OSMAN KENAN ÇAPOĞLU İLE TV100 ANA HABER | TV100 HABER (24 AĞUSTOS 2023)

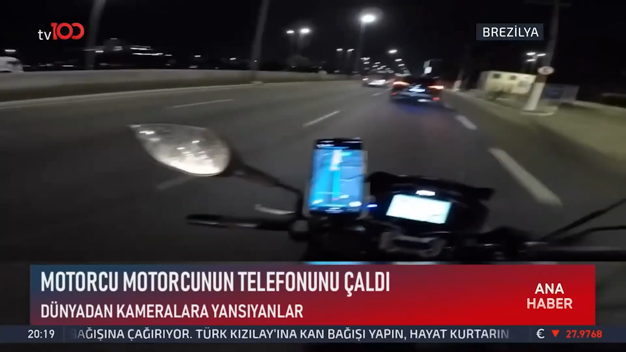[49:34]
Yanına yaklaşan motorcu bir anda telefonunu aldığı gibi gaza yüklendi. Talihsiz genç yarış motorunun ardından kendi skuteruyla yetişemedi.